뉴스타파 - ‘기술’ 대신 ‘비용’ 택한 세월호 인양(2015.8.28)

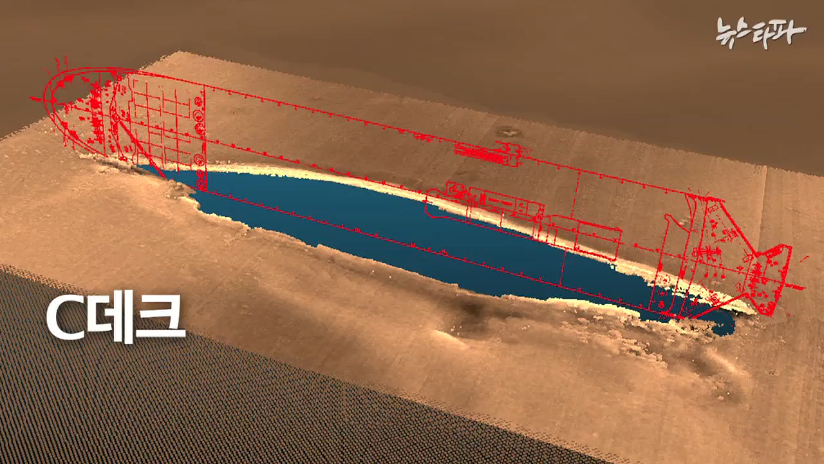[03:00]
따라서 부력제가 들어갈 C데크와 D데크 즉 화물칸의 내부 상태를 직접 눈으로 확인해야 세부 계획을 세울 수 있습니다.